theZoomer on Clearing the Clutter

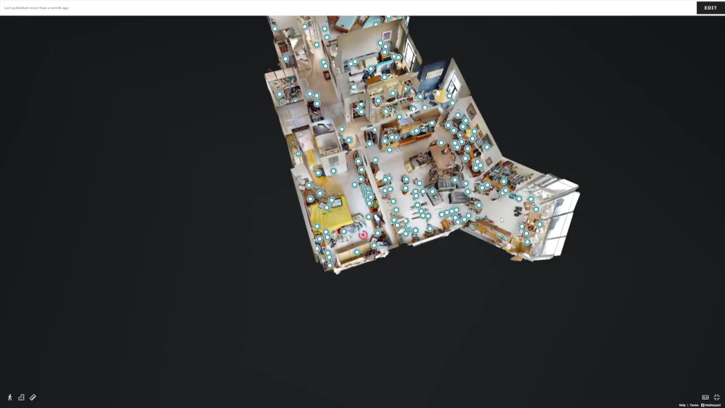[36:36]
We go in to photograph, catalog, measure, and describe every single thing that needs to go.